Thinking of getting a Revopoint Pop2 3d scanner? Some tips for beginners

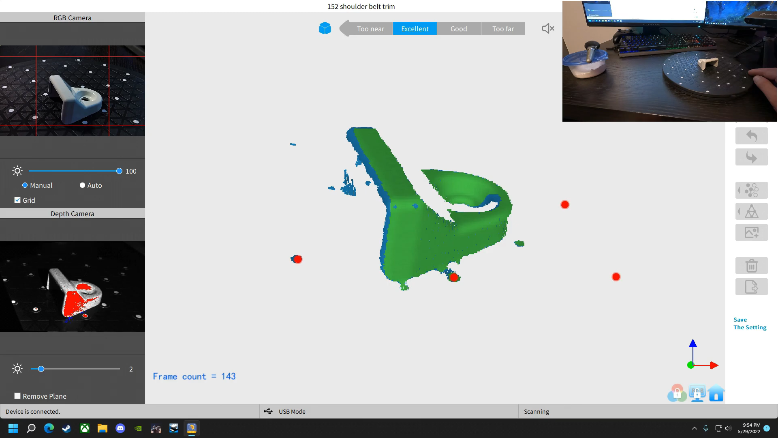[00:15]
So I will concede that I put this video up before I really knew how to use a scanner, and as many of you had pointed out, it wasn't really the way that it should be doing, I'm doing it quite wrong.
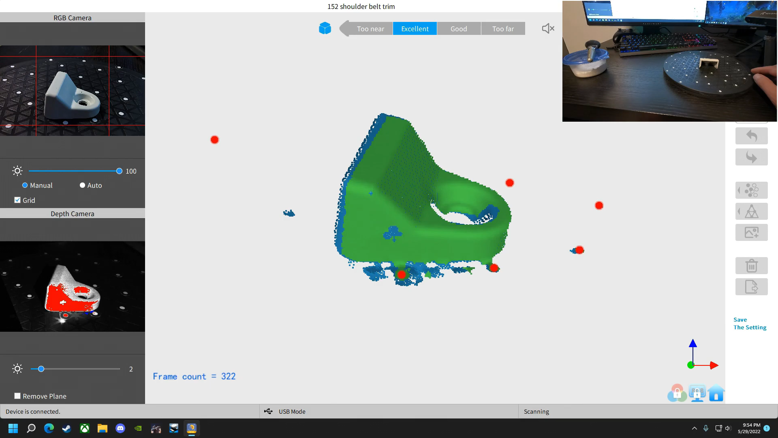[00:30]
So I'll just bring up a couple points that some of you had said, and while I'm talking about this out of you, so you can see what I've got set up here. It's a small object, it's light in color, and it is simple. So I figure I tried doing some advanced stuff,
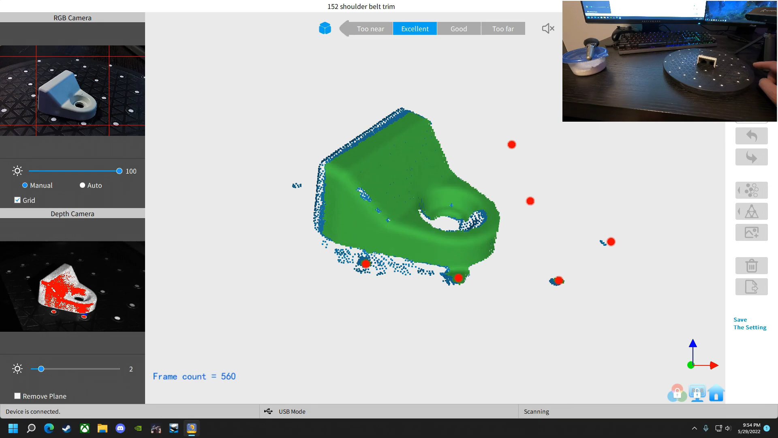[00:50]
it wasn't going so good, it's clear I need practice. So if I'm going to practice, I may as well have some modicum of success.
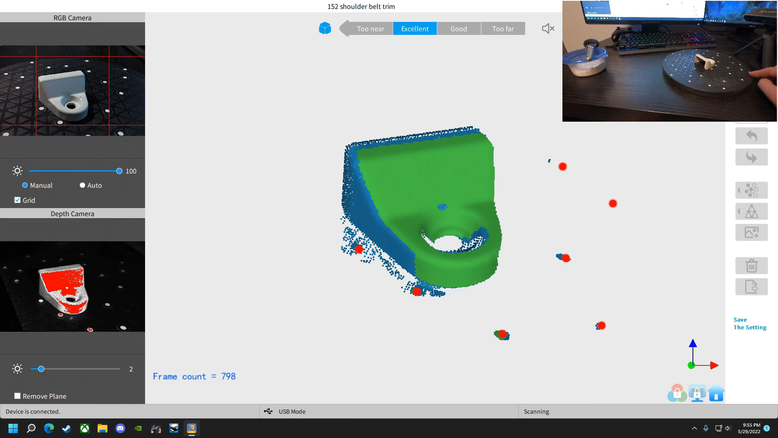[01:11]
thank a few people for some of the advice,
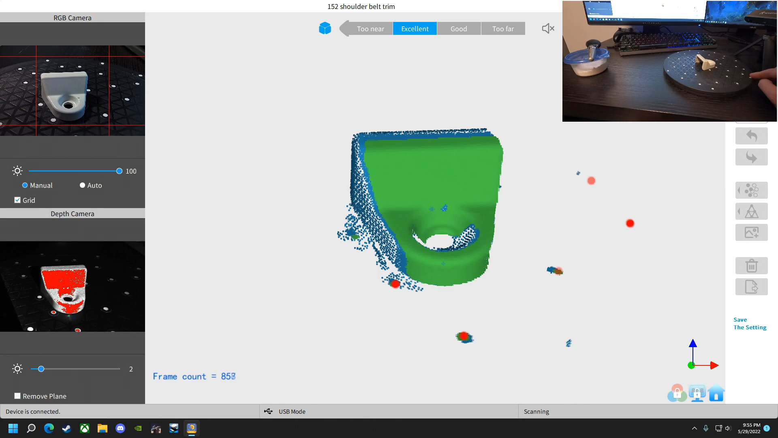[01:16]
because I've gotten absolutely outstanding advice from pretty much every single one of you out there, and I am very grateful for that. FPS Chris says, most people use the turntable with the black background. For black object spray with light misting and baby powder spray, you can wash it off later.
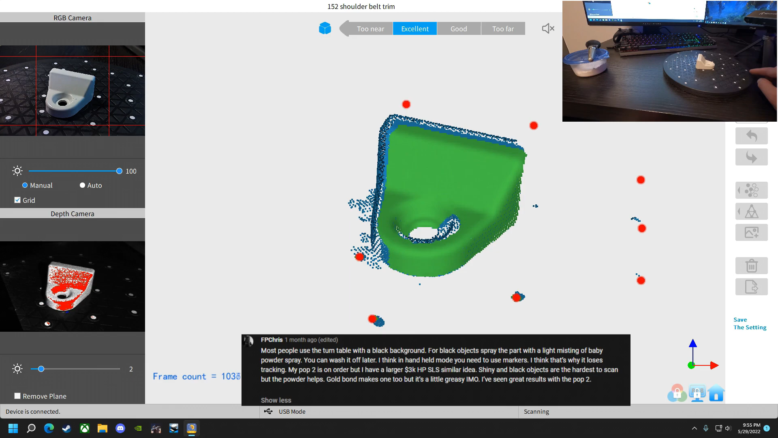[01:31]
I think in handheld mode you need to use markers. I think that's why it loses tracking. My pop 2 is on order, but I have a larger 3k HPS LS, similar idea.
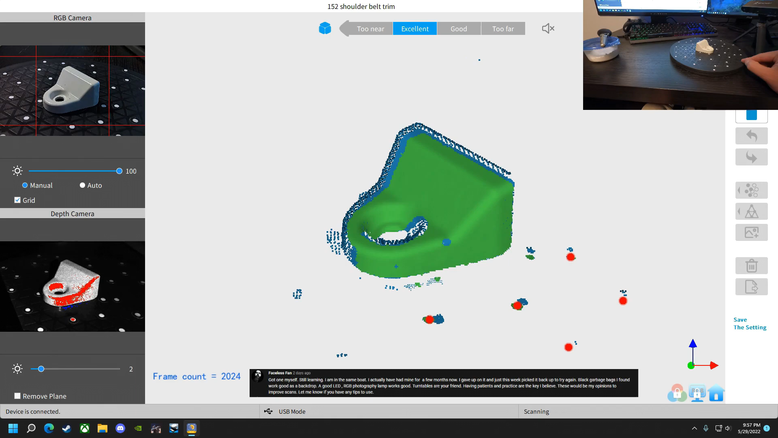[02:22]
I've actually had mine for a few months now, I gave up on it, just this week picked it back up to try it again. Black garbage bags I've found work good as a backdrop.
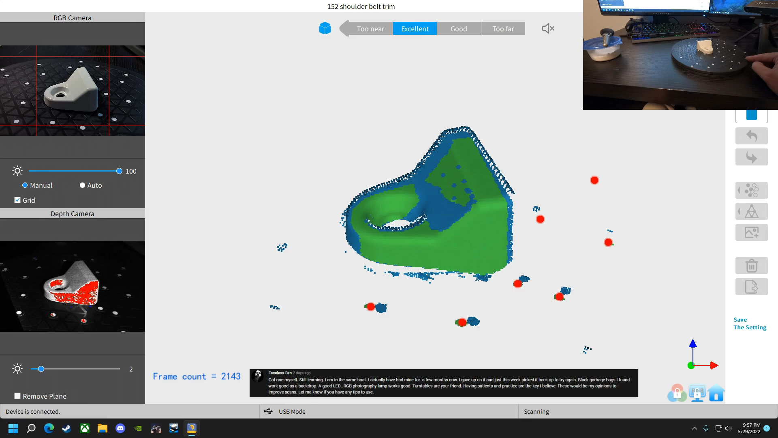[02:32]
Good LED RGB photography lamp works good.
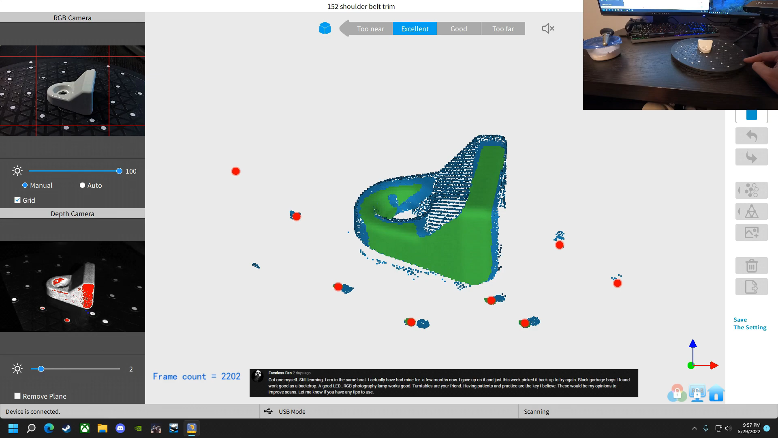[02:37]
Turntables are your friend. Having patience and practice are the key, I believe.
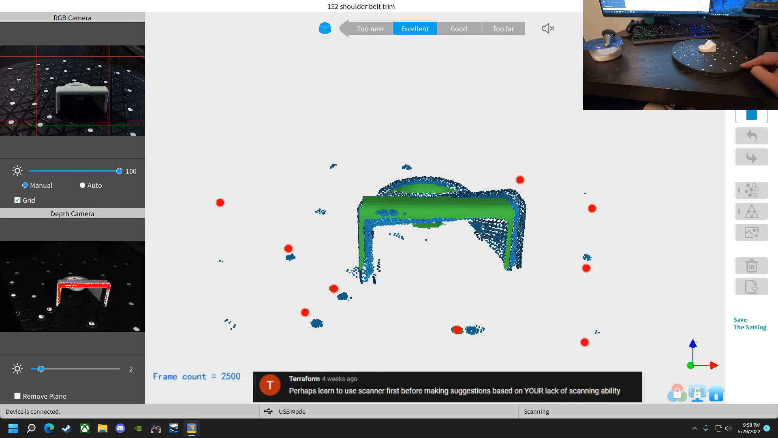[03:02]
perhaps you learn to use the scanner before making suggestions based on your lack of scanning ability. That is fair. That is fair. Arthur Arcturus says, this scanner is good for scanning very tiny objects that sit smoothly on a rotating disk with markers on it. Due to narrow field of view and low frame rate, it is very hard to align frames properly,
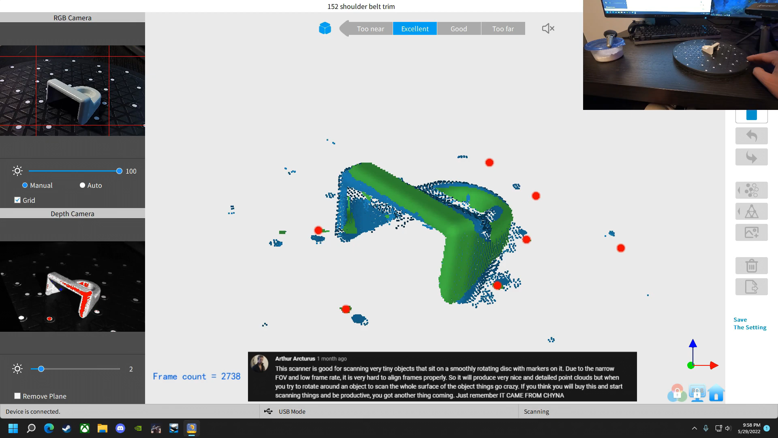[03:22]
so it will produce a very nice and detailed point clouds when you try to
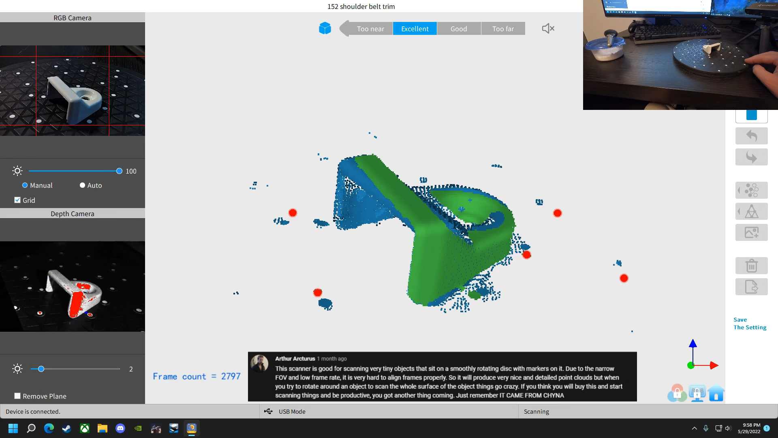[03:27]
rotate around an object to scan the whole surface of the object. Things go crazy.
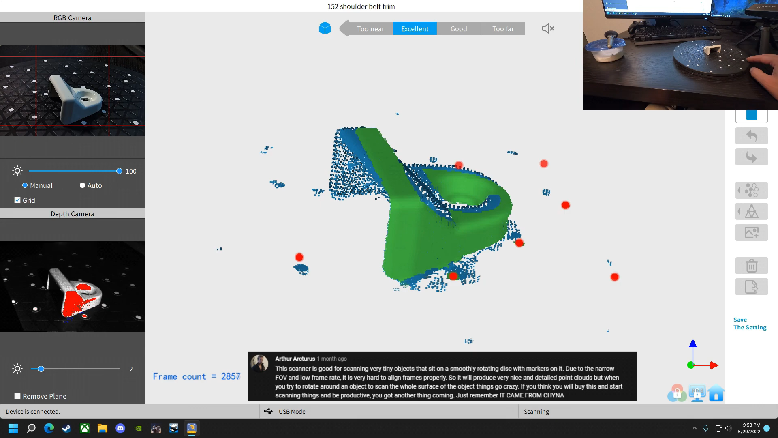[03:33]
If you think you will buy this and start scanning things and be productive, you got another thing coming, just remember it came from China. It did.
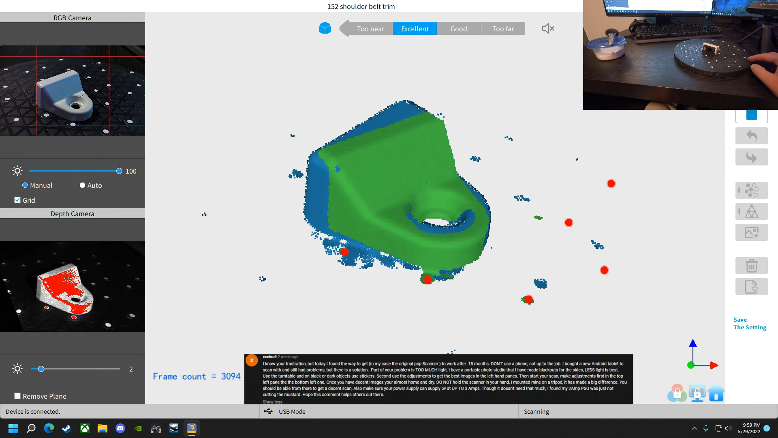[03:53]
Don't use a phone. It's not up to the job. I bought a new Android tablet to scan with. It still had problems, but there's a solution. Part of your problem is too much light. I have a portable photo studio that I've made blackouts for the sides.
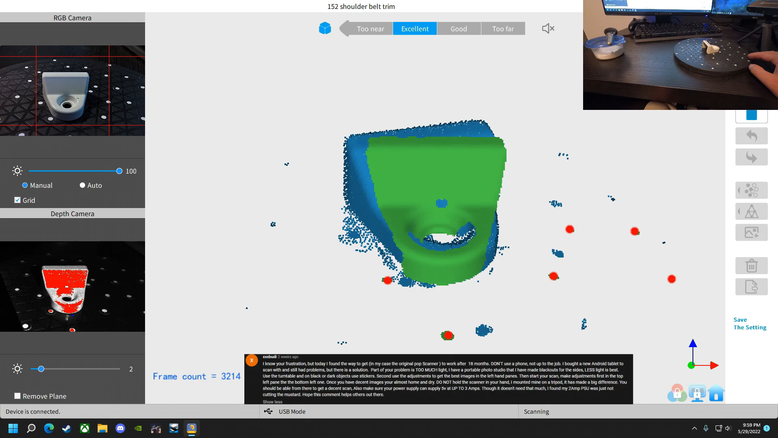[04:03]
Less light is best. Use a turntable and on black or dark objects, use stickers. Second, use adjustments to get the best image in the left hand panes.
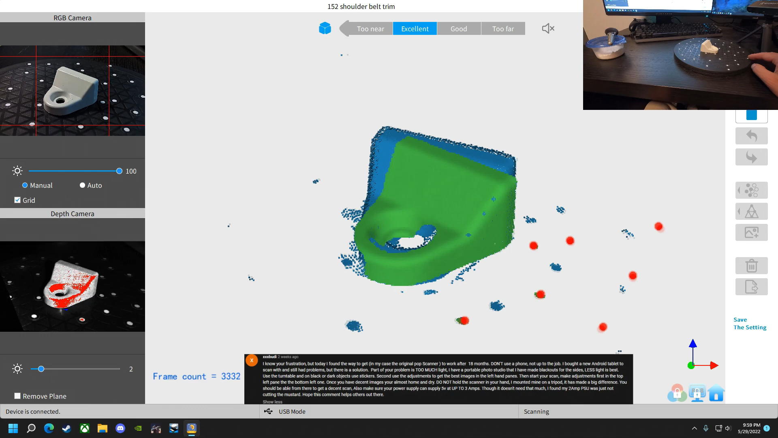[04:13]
Then start your scan. Make adjustments first in the top left pane, then the bottom left one.
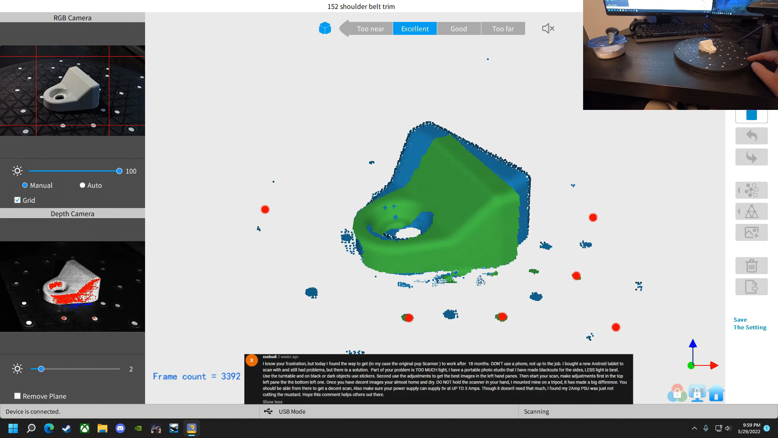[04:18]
Once you have decent images, you're almost done. Home and dry. Do not hold the scanner in your hand.
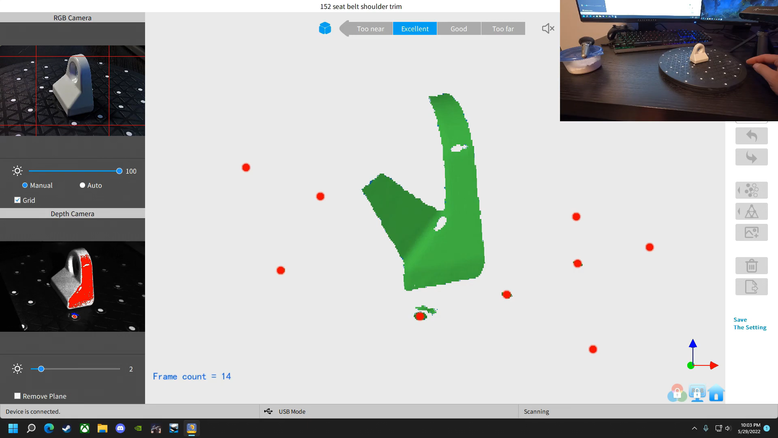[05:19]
I'm just going to do it this way because I want to make sure that when I'm done scanning it,
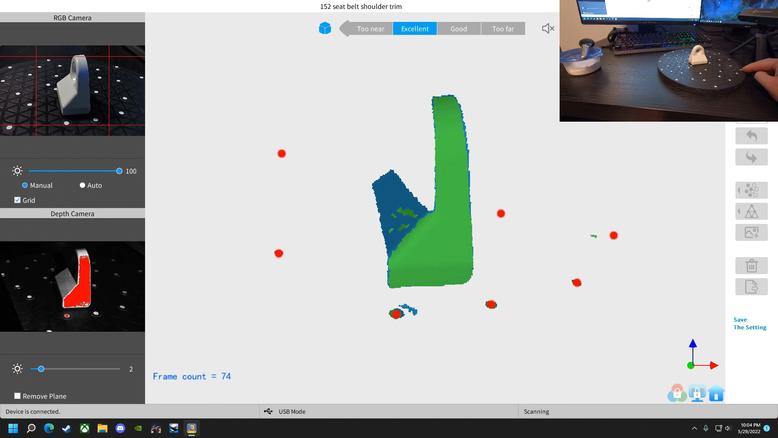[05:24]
that it knows it's a hollow piece. If it doesn't know it's a hollow piece,